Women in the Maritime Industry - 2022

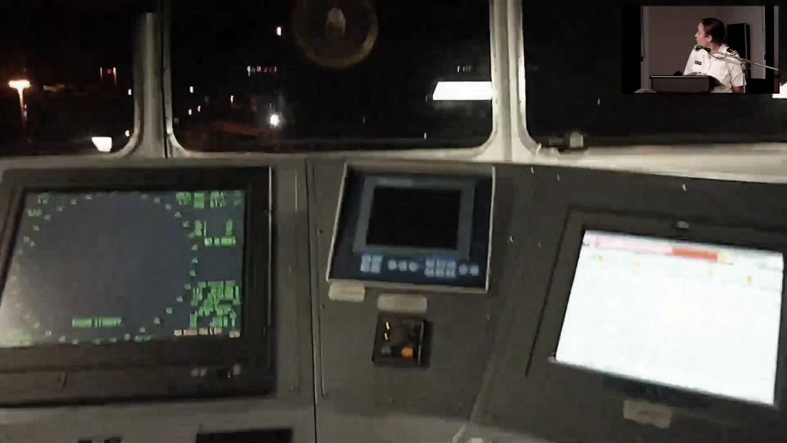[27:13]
And here you can see, again, the redundancy with our systems.